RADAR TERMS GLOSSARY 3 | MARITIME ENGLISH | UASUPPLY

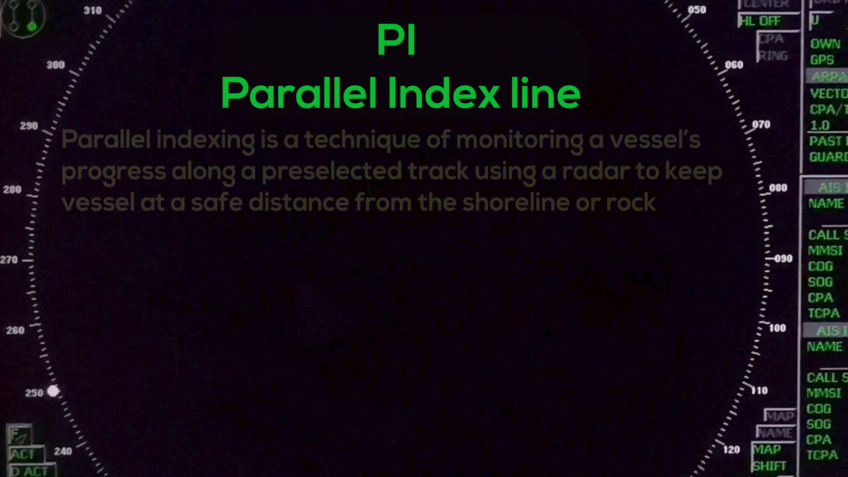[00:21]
PI Parallel Index Line Parallel indexing is a technique of monitoring a vessel's progress along a pre-selected track using a radar to keep vessel at a safe distance from the shoreline or rock.
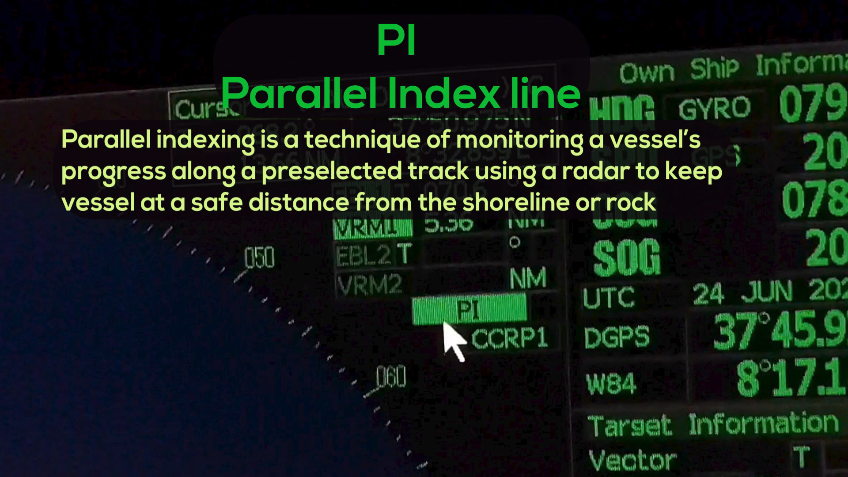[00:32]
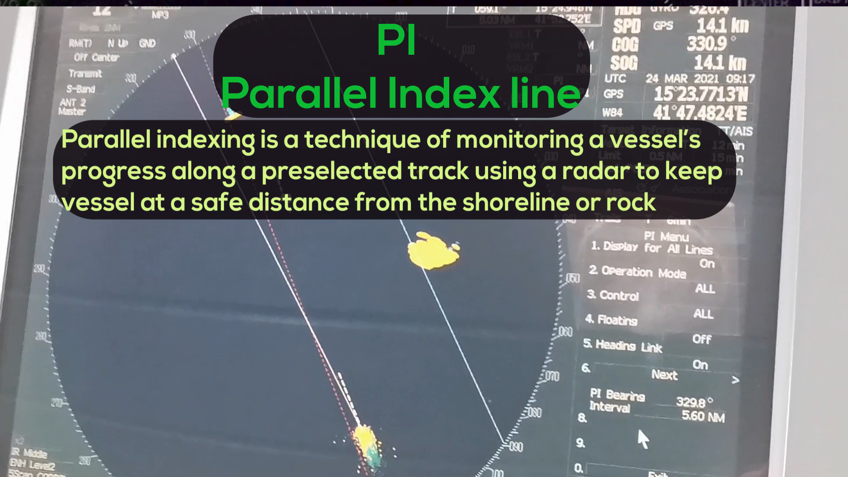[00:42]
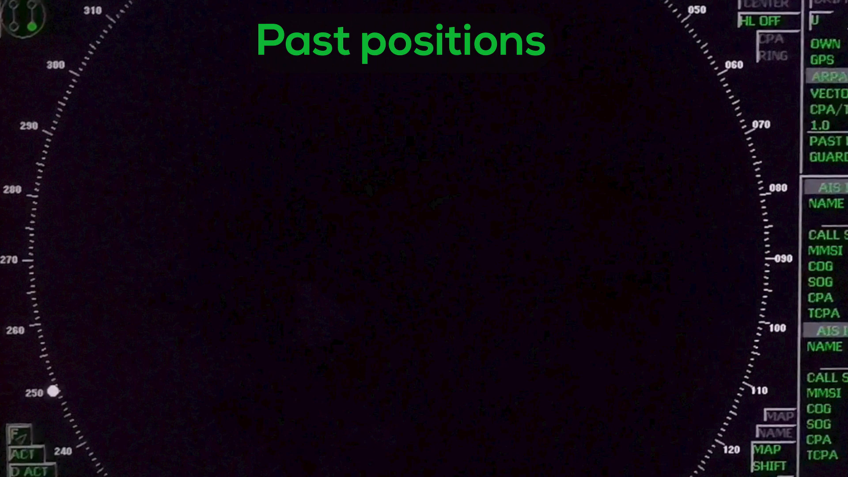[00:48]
Pass Positions Equally time-space pass position marks of a track or AIS target and own ship.
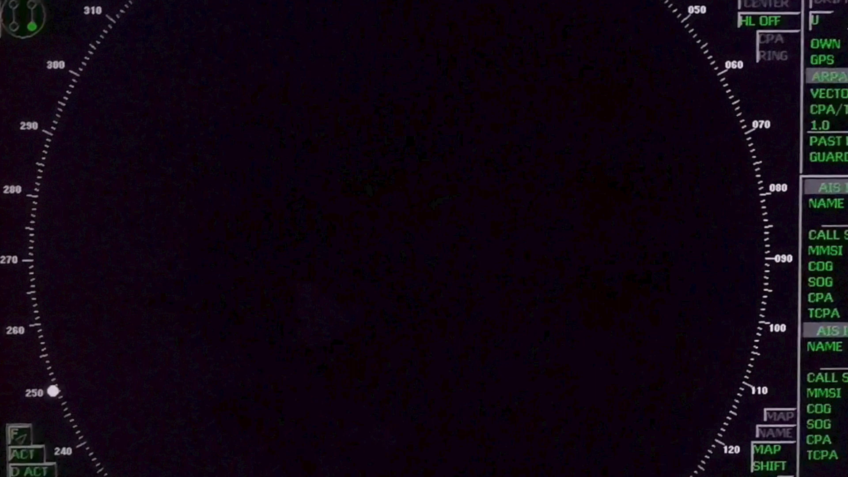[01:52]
Proc process Radar signal processing function
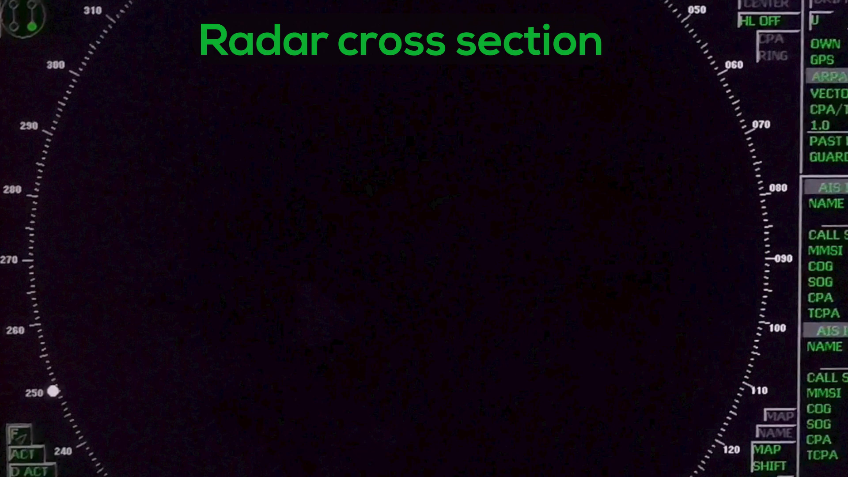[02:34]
Radar cross section Radar cross section of a target determines the power density returned to the radar for a particular power density incident on the target. Radar beacon Radar beacon
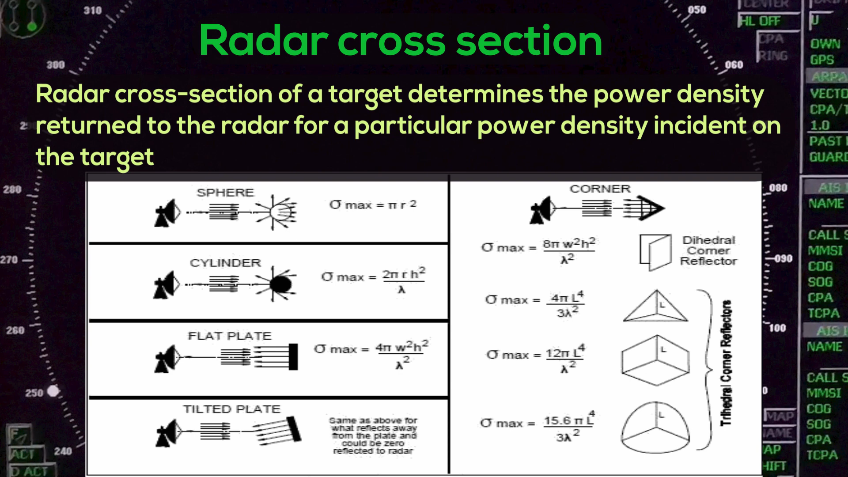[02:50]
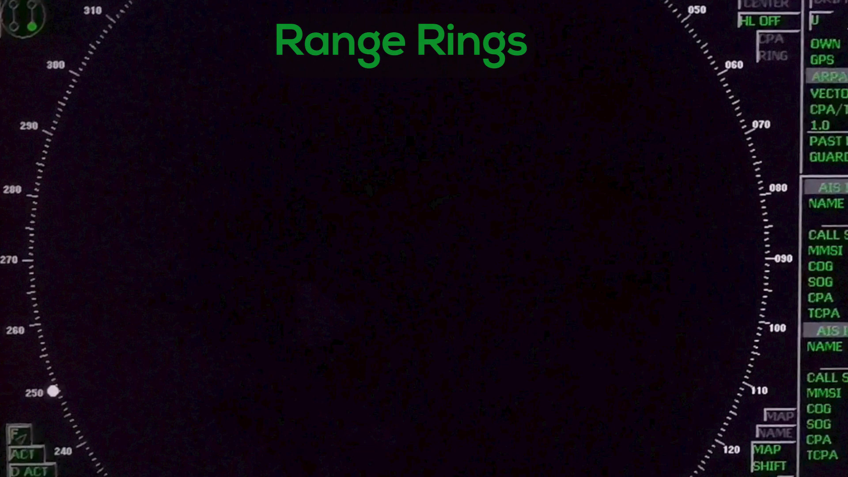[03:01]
Range rings A set of concentric circles labeled by distance from CCR field.
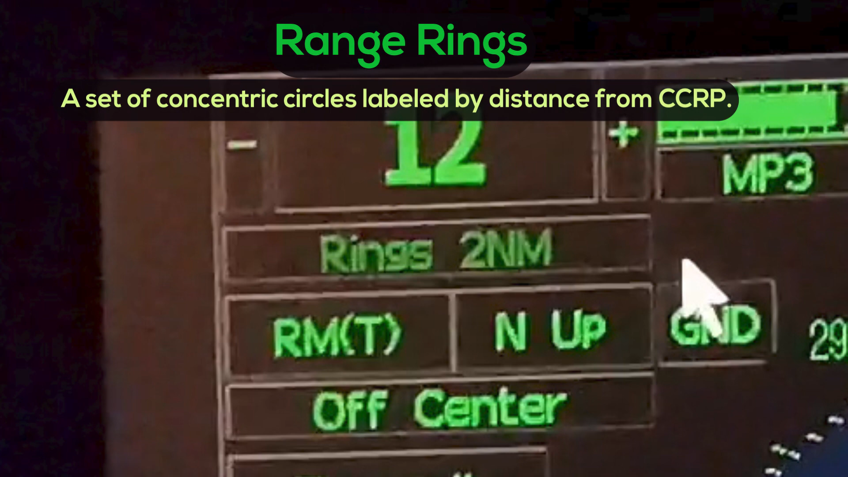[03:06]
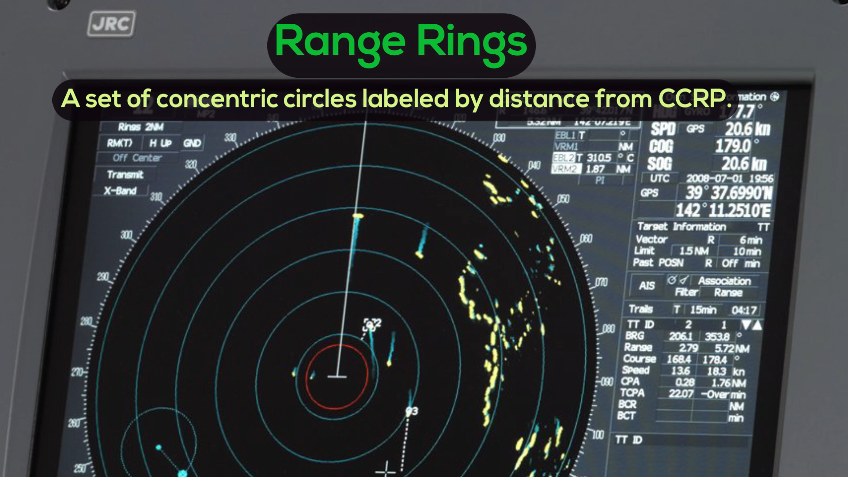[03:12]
Reference target.
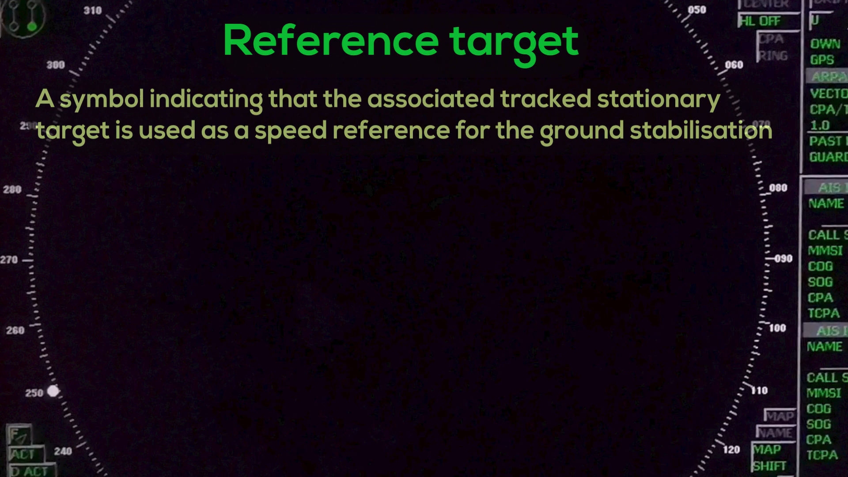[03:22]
A symbol indicating that the associated track stationary target is used as a speed reference for the ground stabilization.
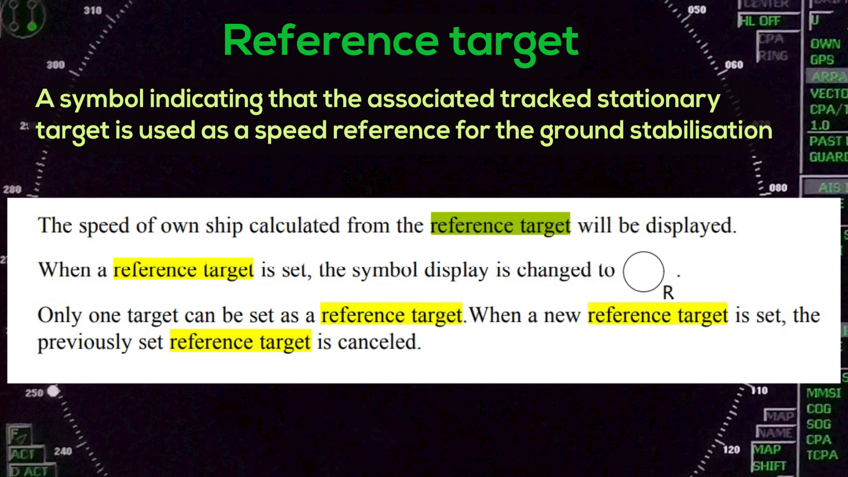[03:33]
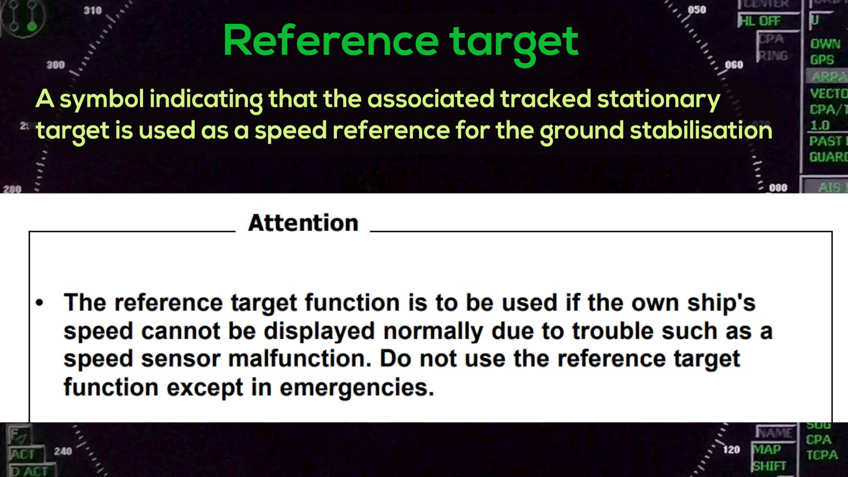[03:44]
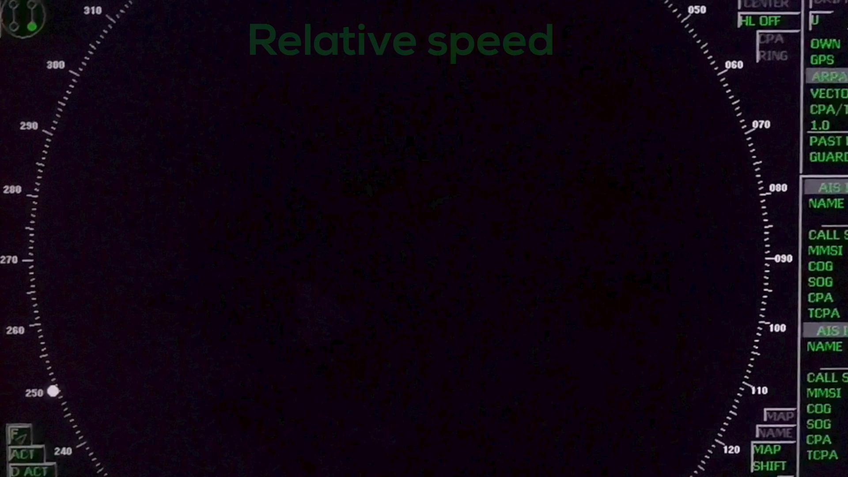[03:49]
Relative speed. The speed of a target relative to own ship's speed data.
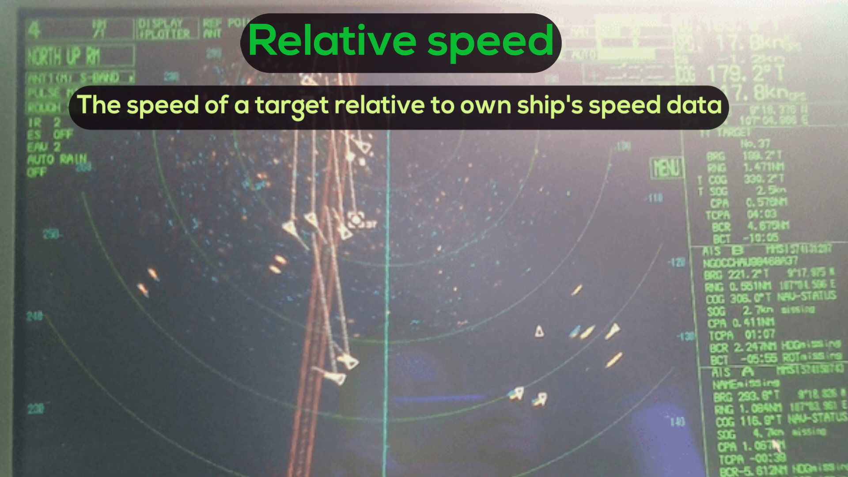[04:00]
Relative vector. A predicted movement of a target relative to own ship's motion.